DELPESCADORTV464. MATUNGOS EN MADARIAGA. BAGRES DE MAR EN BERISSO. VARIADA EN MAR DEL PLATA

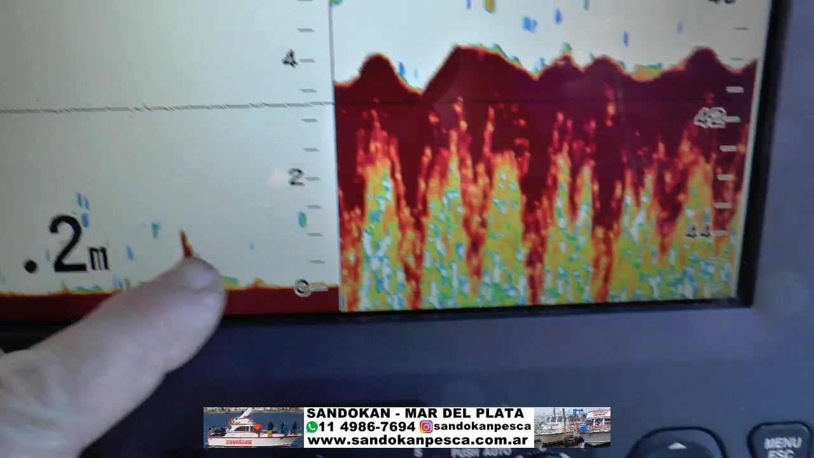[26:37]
Acá estamos a 40 metros y va pasando.
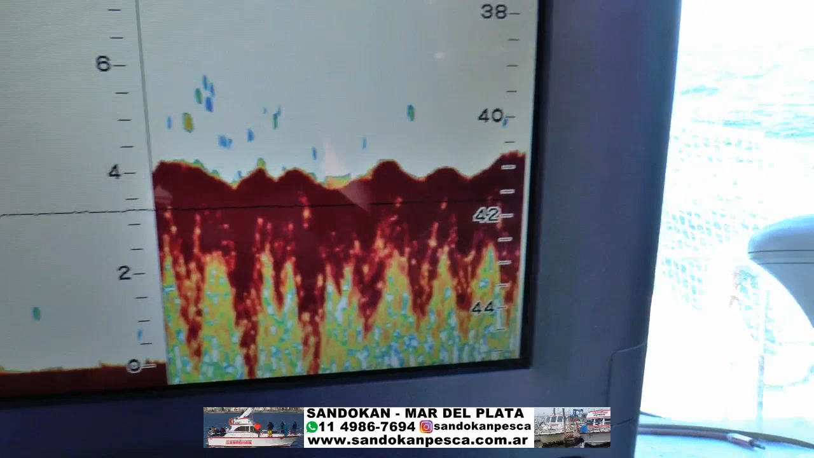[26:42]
Ahí termina de pasar, que viene a hacer esto.
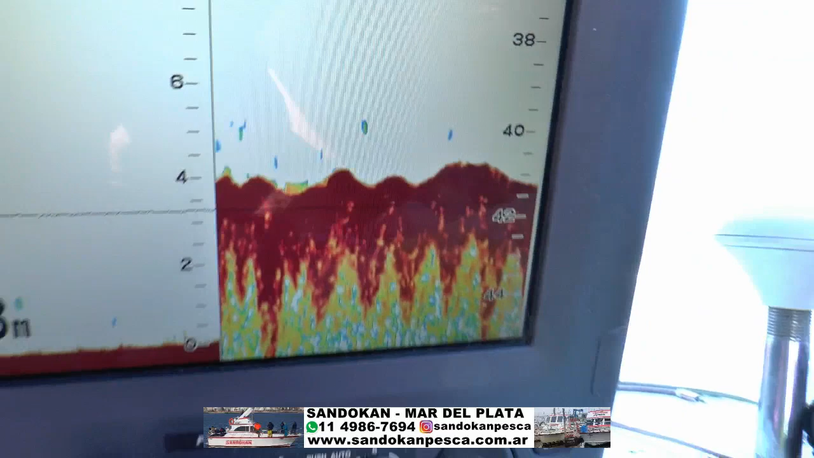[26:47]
Y los resultados están acá atrás.